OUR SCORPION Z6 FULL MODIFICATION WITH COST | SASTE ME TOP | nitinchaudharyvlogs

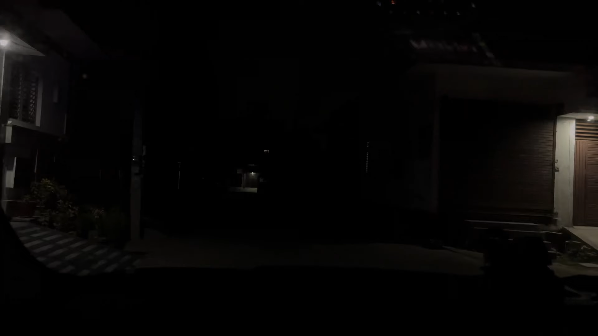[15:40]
तो भाई ये बंद और ये देखो अच्छा खासा, मतलब लाइक पूरा अंधेरा हुआ पड़ा।
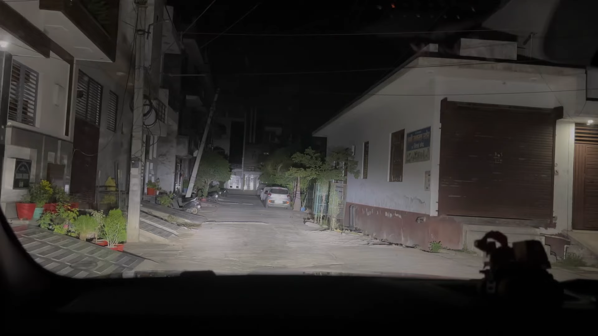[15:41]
ये देखो पूरा अंधेरा डिट्टो, और ये हो गए भैया अपर बीम। तो भाई ये नेक्स्ट डे है, जब गाड़ी में अपने में काम करा रहा था और पीछे का कुछ हाल ऐसा देख लो, ये हाल हो गया।